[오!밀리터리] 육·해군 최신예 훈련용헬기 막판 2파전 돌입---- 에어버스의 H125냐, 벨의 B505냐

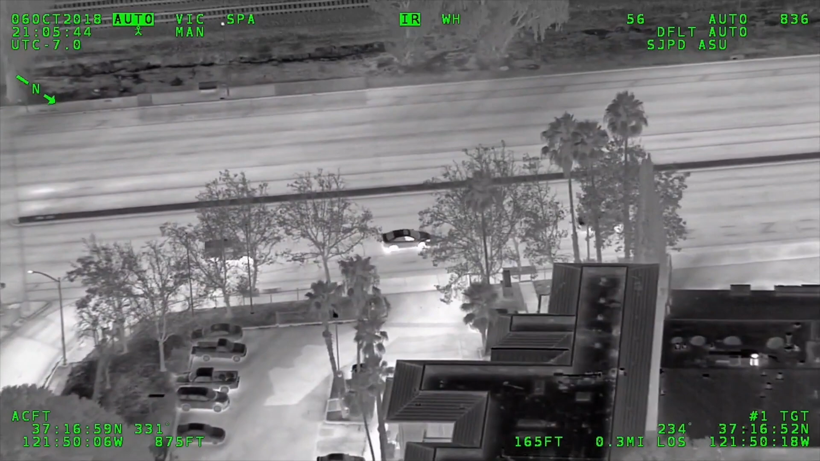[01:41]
them with our camera system in our mapping system now it's a high rate of speed negative vehicles of pursuit
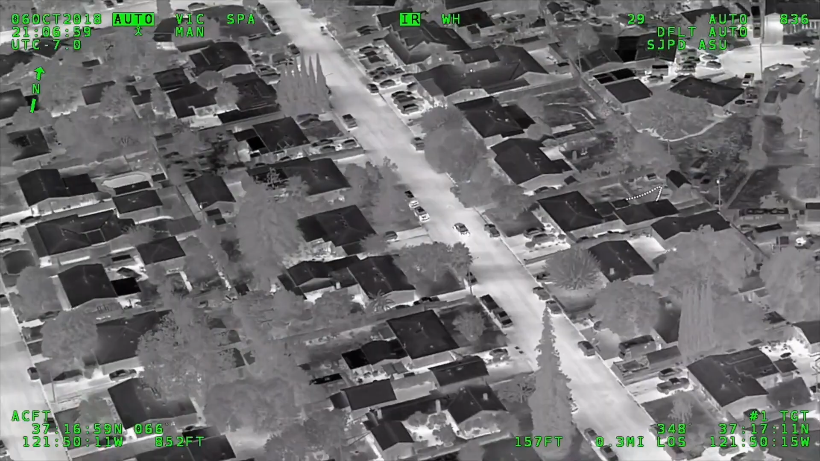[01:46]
and we have
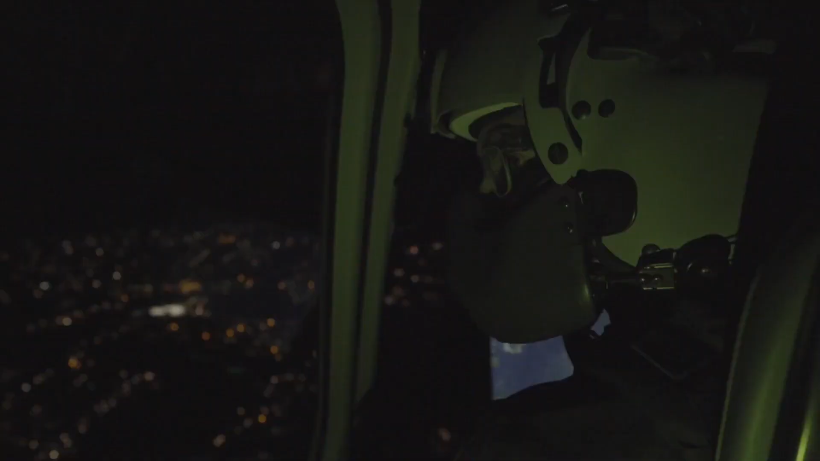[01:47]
all the capabilities communicating with the ground units in order to coordinate
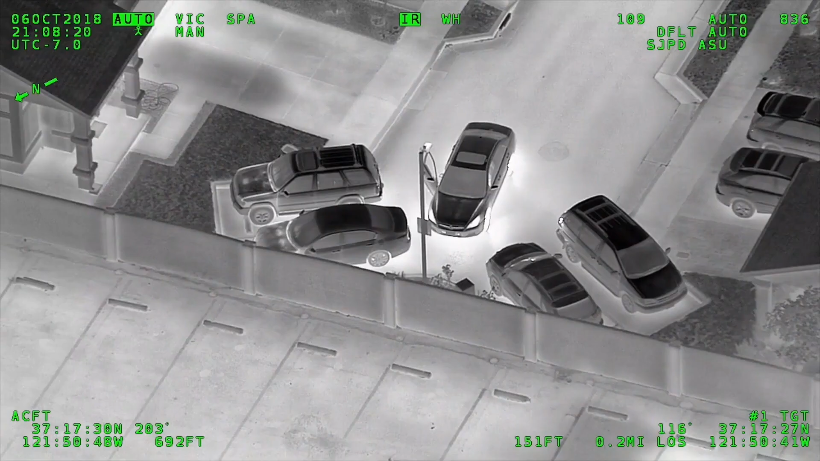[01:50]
all the police force together to apprehend the suspect
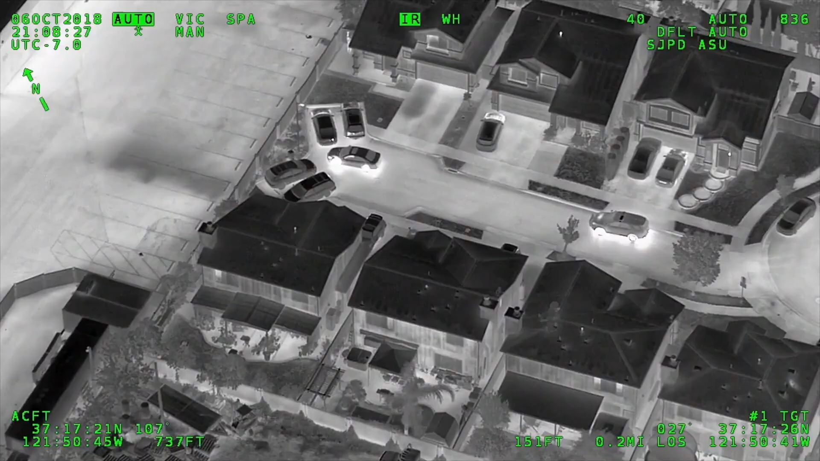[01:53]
he's on your left left stop stop stop we also have a lot more equipment than the average
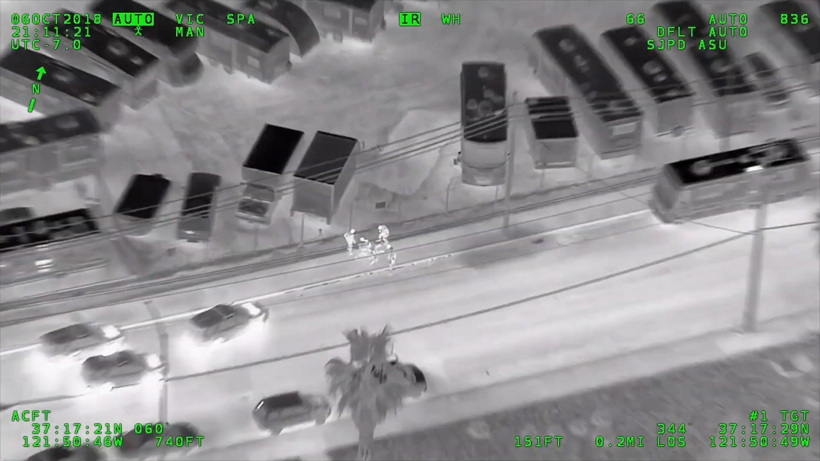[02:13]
check that units have and public safety is very important for us to be able to overlap in not just the police work but also the the
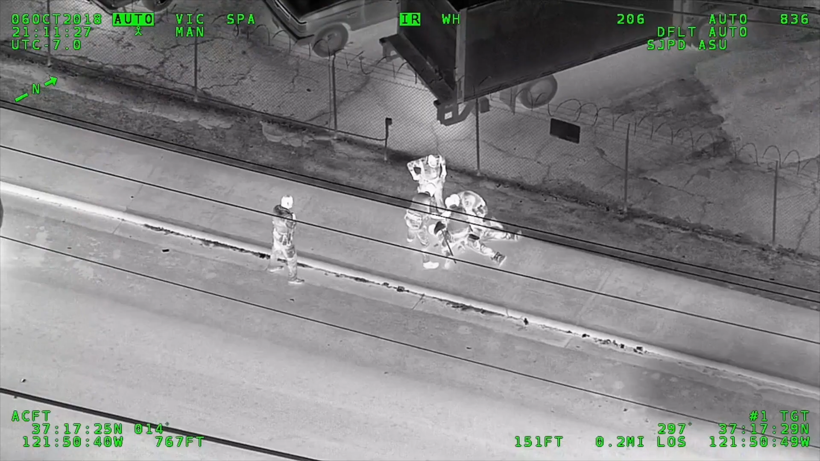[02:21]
safety they're taking them into custody we can fly longer we can fly higher the equipment on it that it can carry the space in the cockpit